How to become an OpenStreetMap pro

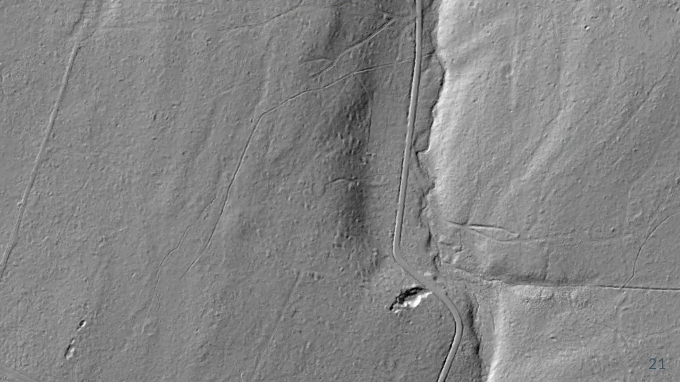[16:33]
And this is where DTM is very helpful and allows you to map there. Then we have normal aerial imagery.